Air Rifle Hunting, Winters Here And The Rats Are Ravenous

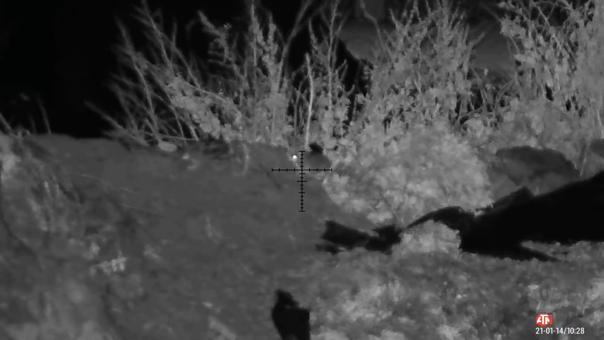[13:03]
another 50 yarder here crack at school we're not pelleted at all here's his slow motion watch for pellet flying in
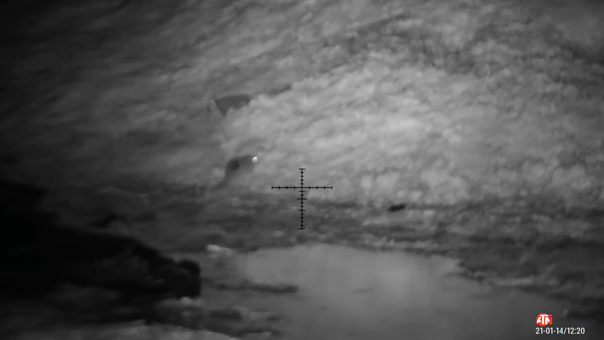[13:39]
i forgot to recock rifle so i lost my opportunity with this one and it scurried off
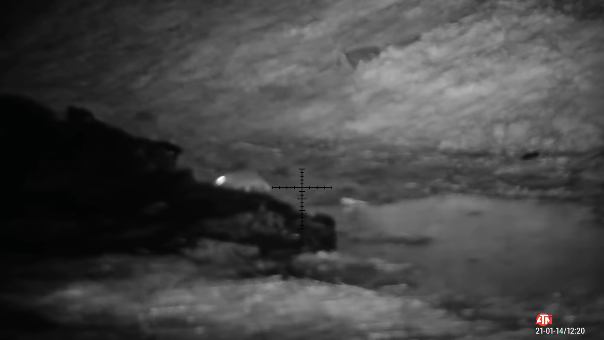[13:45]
thinking about it again and again it's the way
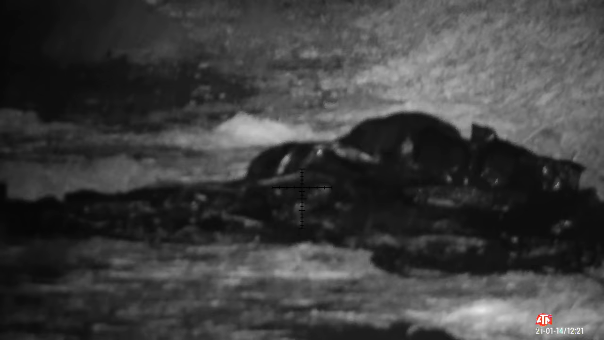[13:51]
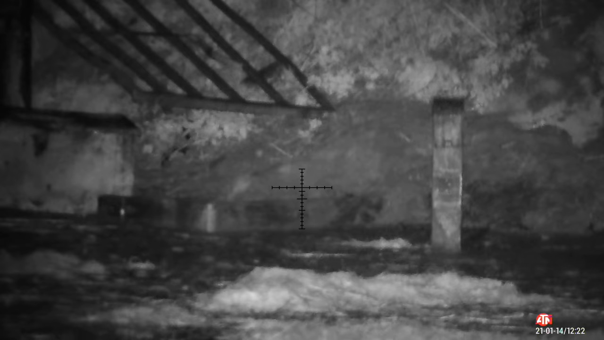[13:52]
i've seen some more movement that's just come into view
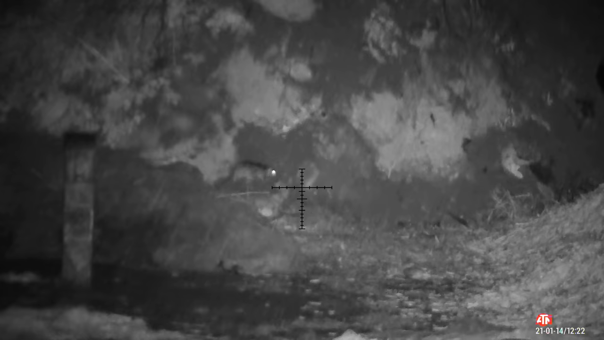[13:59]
i did thinking we're going to go to banking but decided to come to watch chips
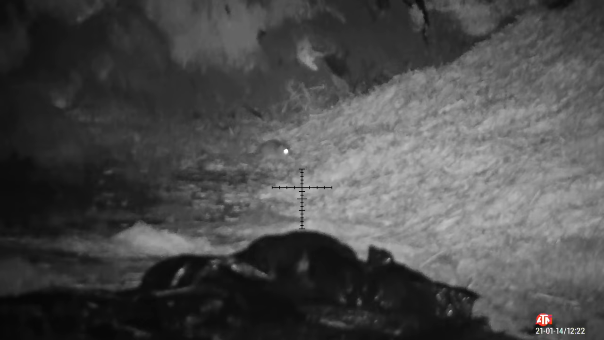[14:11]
again i'm waiting for it trying to be patient it just gets behind a pile of chips and i can't see it
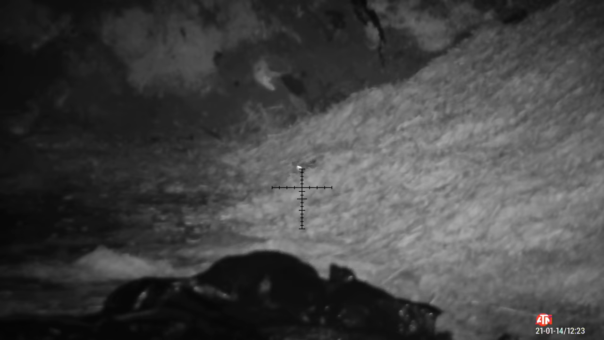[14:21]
keep waiting a minute or two later it shows itself
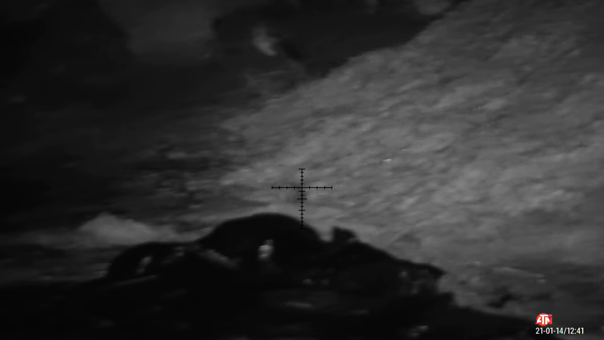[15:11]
perfect shot, these rats keep seeing or in this corner,
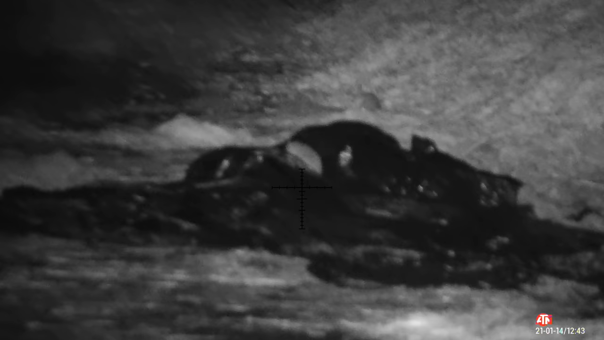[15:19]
keep coming from your left hand side from edge row, they slowly but surely make their way over to pile of chips,
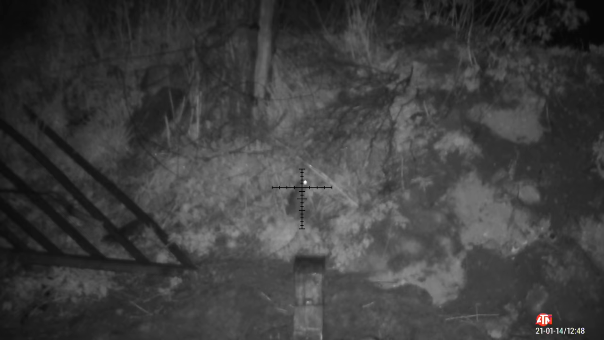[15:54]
they'll see it in slow motion, shot were good,
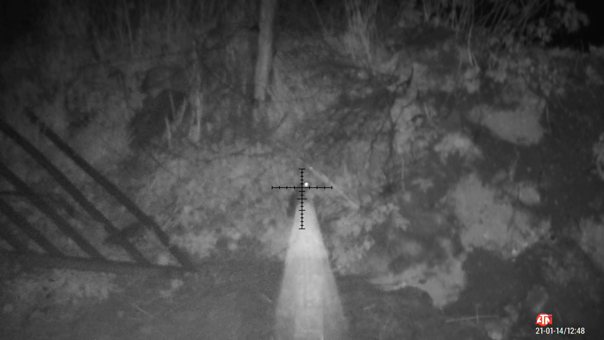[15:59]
unless the rat flinged at the last second, like that or an egg shot,
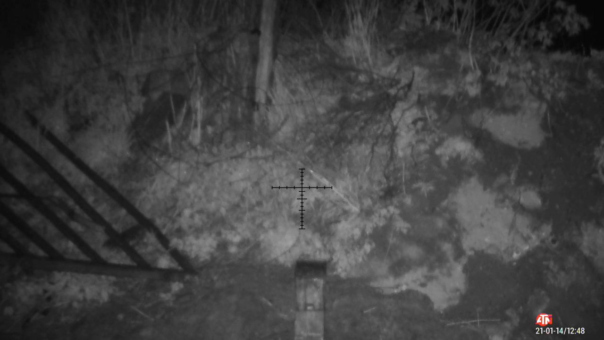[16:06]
there we go, not a bad session,